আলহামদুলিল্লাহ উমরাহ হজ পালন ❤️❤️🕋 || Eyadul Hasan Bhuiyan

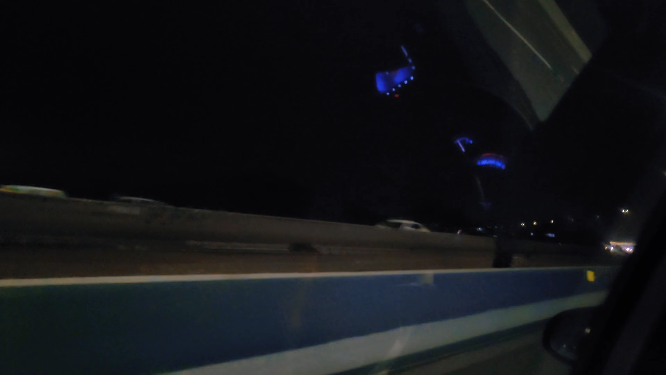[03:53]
সামনে যে গেটটা দেখা যাচ্ছে এটি মক্কার প্রবেশ পথ এখান দিয়ে সবাইকে মক্কার ভিতরে প্রবেশ করতে হয়
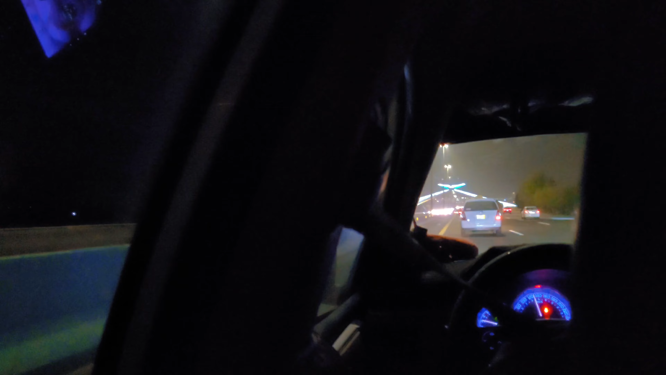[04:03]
এছাড়া অন্য কোনো রাস্তা বা প্রবেশ পথ নেই
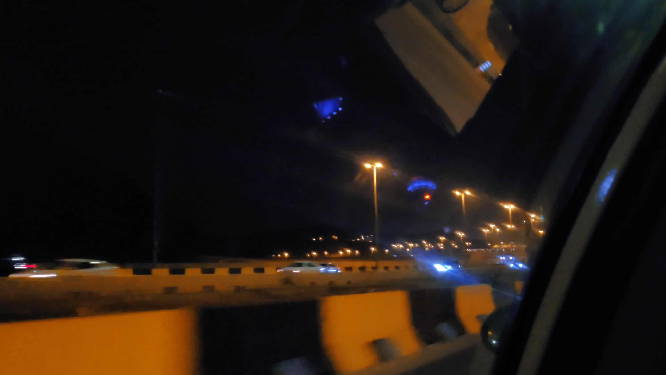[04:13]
আমরা প্রায় মক্কার কাছাকাছি চলে আসছি এখান থেকে 5-7 মিনিট লাগতে পারে
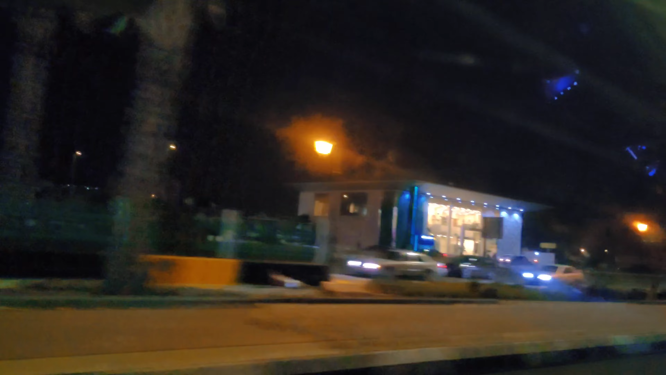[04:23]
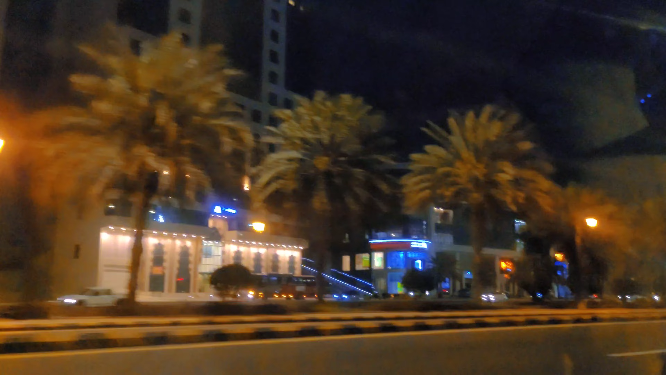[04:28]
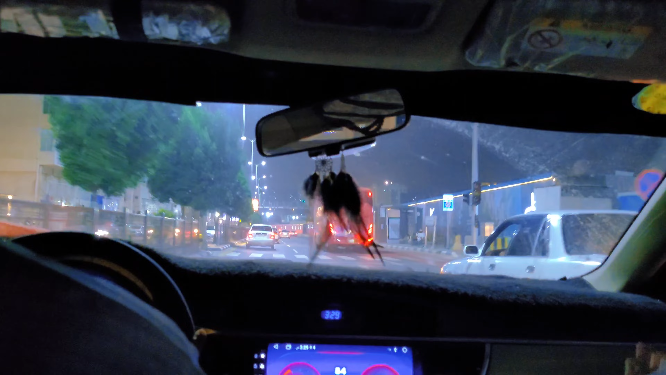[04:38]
আমরা হেরাম শরীফের খুবই নিকটে চলে আসছি এখান থেকে আমরা গাড়ি থেকে নেমে তারপরে হেরাম শরীফের ভিতরে যাব